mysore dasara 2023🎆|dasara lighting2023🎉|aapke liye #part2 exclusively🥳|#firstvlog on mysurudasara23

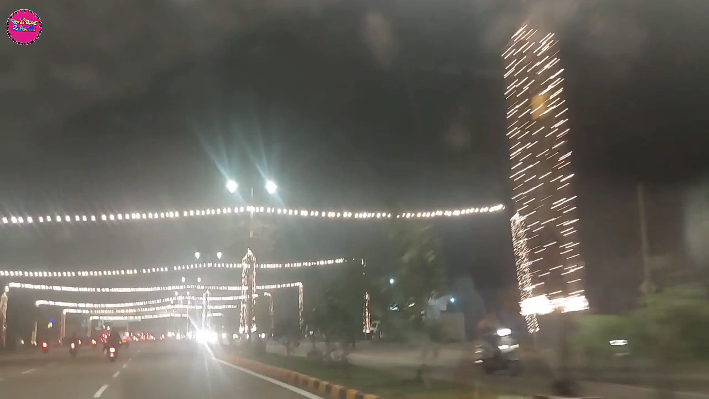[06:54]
वो जो मैंने मेंशन किया था लास्ट फ्लॉग मे हैपी दस्रा वाली लाइटिंग अन नहीं की है
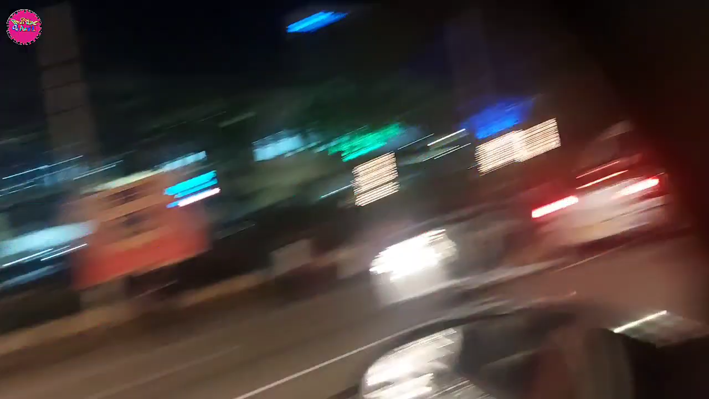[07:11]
पर देखिए इन्होंने हॉस्पिटल को भी रंगिन
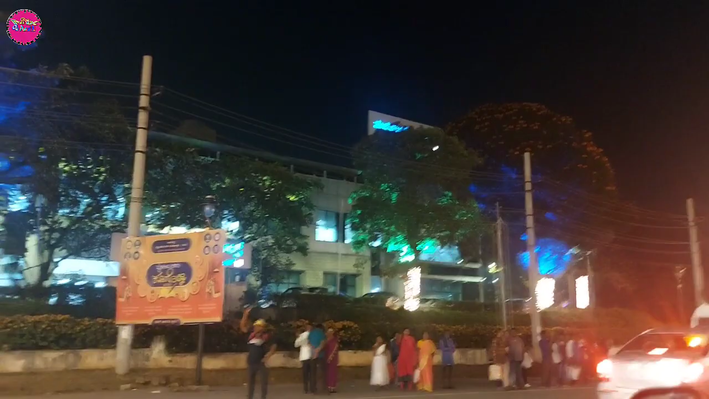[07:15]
कर दिया है अभी हम रेंग रोट पर आ गए हैं तो
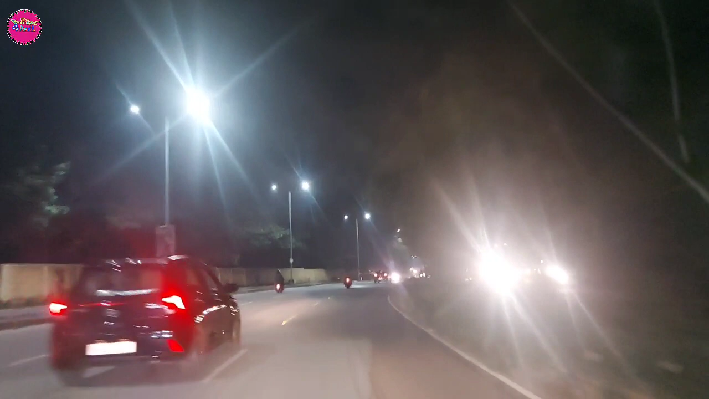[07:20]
यहां से हम जाएंगे घर और उमीद है कि जितनी भी लाइटिंग आपको दिखाई हमने वो आपको पसंद जितनी अभी बाकी है